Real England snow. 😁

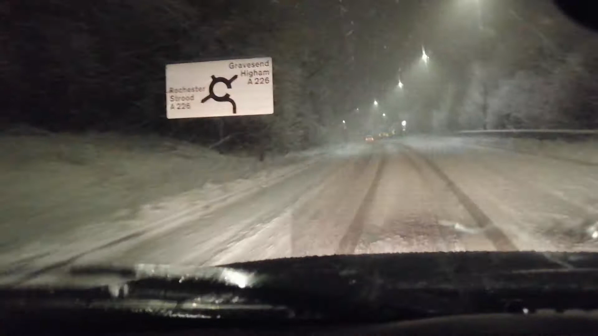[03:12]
On mi się nie zakopał, nie? A jest na plusie, plus jeden. Ale jest kurwa niebezpiecznie, nie te opony. Są nowe, ale to nie jest to. Ślizgają się. Mówię, to dojechałem, to jest, wjechałem na górę w ogóle. A już widziałem, że już powoli nie mogę. Cię kręcę.